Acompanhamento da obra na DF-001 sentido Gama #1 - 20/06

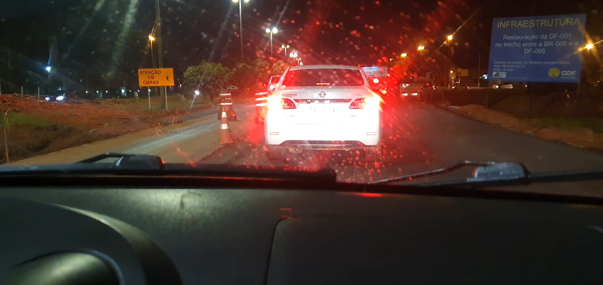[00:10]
acho que uma hora incrompre e pouco de engarrafamento mais ou menos. Então como vocês podem ver, as fotos aqui já foi,
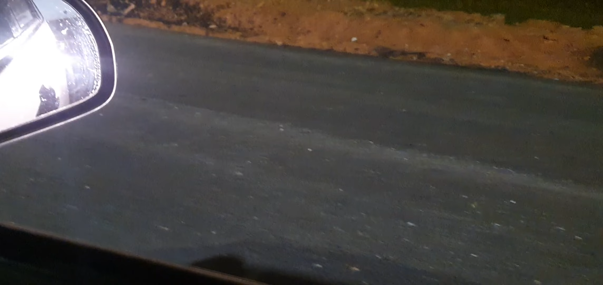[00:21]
aqui já foi recapeado, duas faixas aqui recapeadas, agora a terceira faixa ali eles vão recapear,
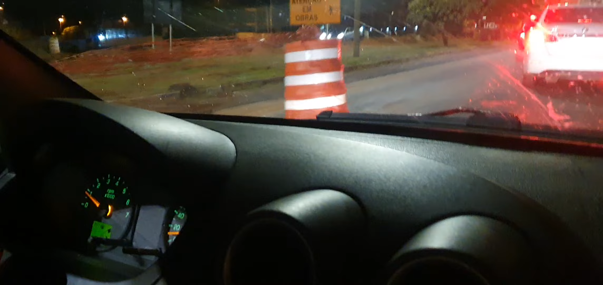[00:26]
ali adiante, não sei se vai ser ciclovia, enfim, agora tá no final aqui do desvio, mas a gente ficou um tempinho aqui,
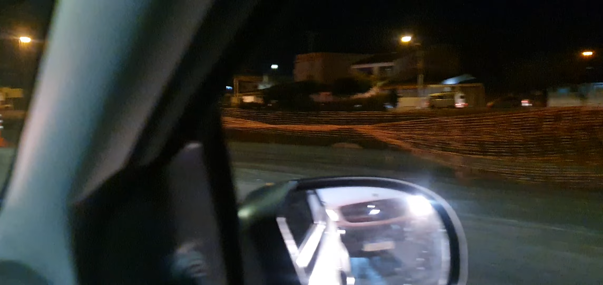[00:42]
tava mostrando aqui, vai ficar muito bom, parece que vai ter ciclovia e tal, tava precisando mesmo,
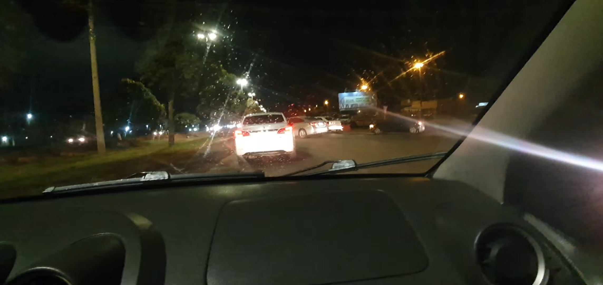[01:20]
Essas pistas, a pista aqui da 001 tava terrível,
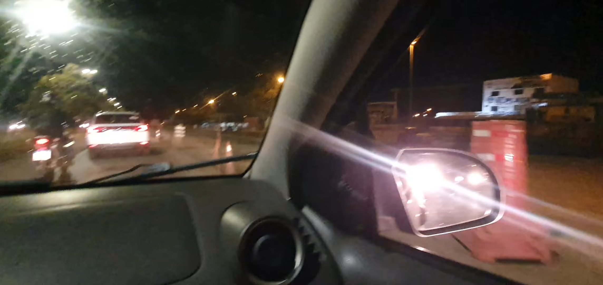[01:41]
então vai, tá muito bom.
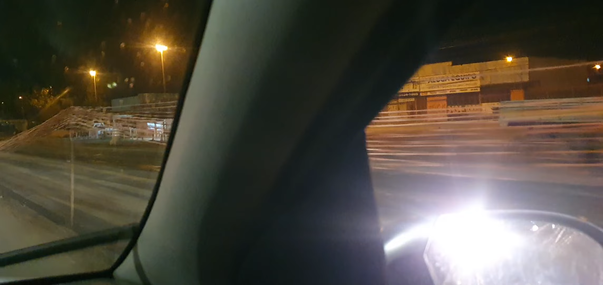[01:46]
ali, essa parte que eles vão recapear, que é a direita.
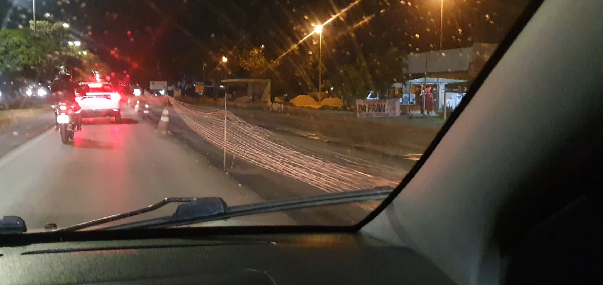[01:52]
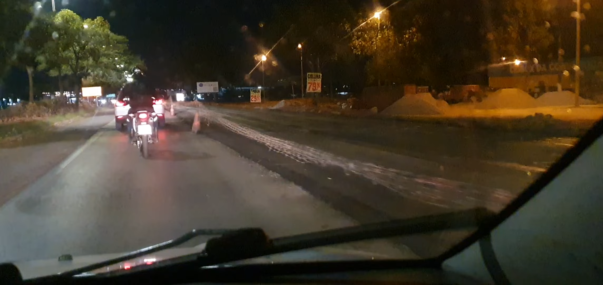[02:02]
ali entre o viaduto da Samabuaia e o do recanto ali, o trânsito deu melhorada em relação a antes da alga, né. ali, é, foi o que eu percebi agora no Arátio Pico.
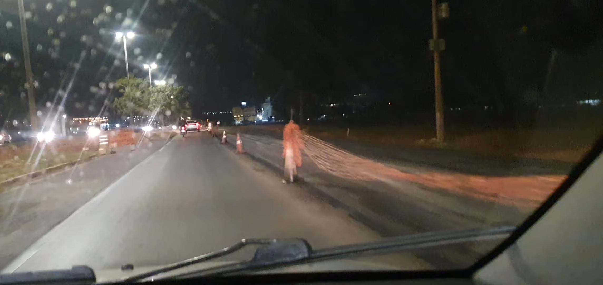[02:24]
A gente tá no retorno aqui, tem que ir lá na frente.